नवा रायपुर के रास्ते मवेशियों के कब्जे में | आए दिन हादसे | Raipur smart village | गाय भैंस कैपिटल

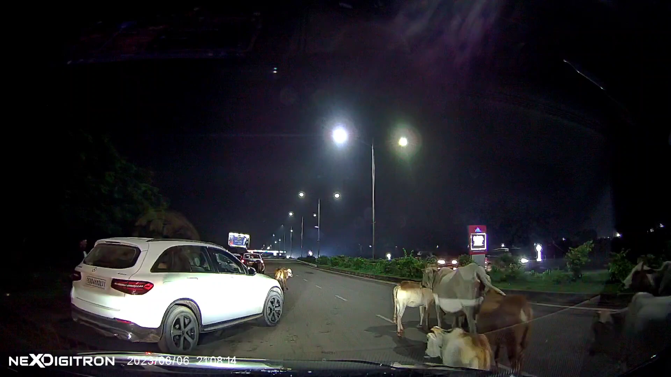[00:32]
है जो पूरे रोड को दखल कर बेखे है ये कौन है कहा से आये है
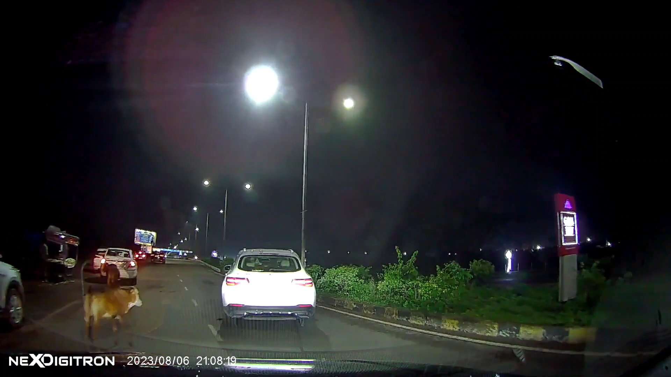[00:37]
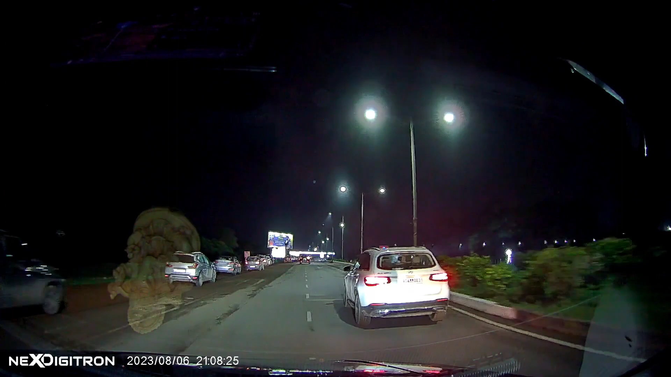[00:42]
रात के अंधेरे में चलते चलते अचानक एक काला भेंस अगर गारी के सामने आ जाए तो टक्कर हो सकता है जाने जा सकती है वैसा ही एक स्थिपी आगे देखने को मिलेगा ऐसे भेंसों के चलते हैदलाइट को हाई बीम पर रखके गारी चलाना पड़ता है
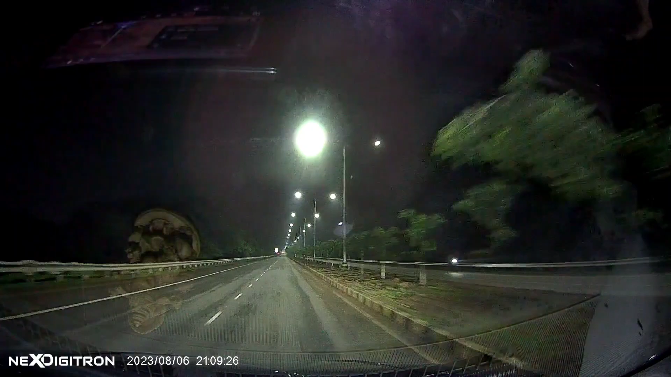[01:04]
अपने दाए साइड में देखिए मवेशियों की जोन सब बैठे है अपने मालिक के इंतजार में मालिक तो है लापता हाँ इधर भी एक गाय खरा है
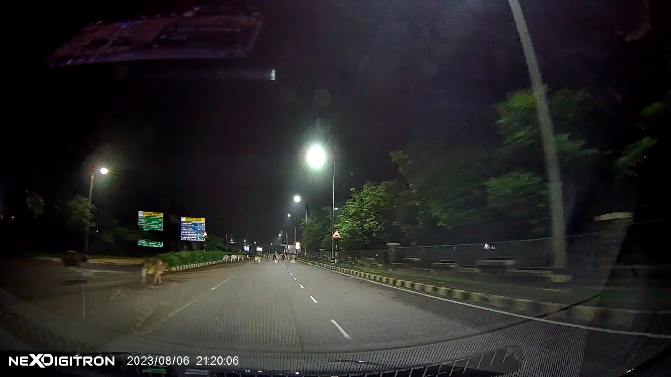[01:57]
दो तीन गाय भेंस टक कर खा के मारे गए और साथ में दो तीन गारियां फ्रेश हो गए और साथ
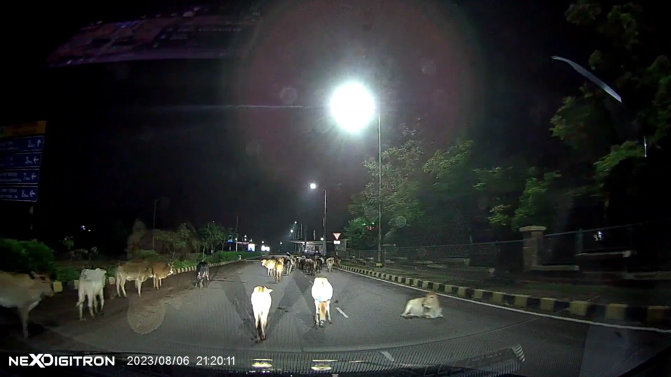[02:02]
में आठ दस लोग मारे गए तो वो दो तीन गाय भेंस के मौक का जिम्मेदारी कौन लेगा भाई वैसे इंसान मरे उसमें कौन सी बड़ी बात है ऐसे टानिंग में दो काले भेंस बैठे है, स्पीड ब्रेकर जैसा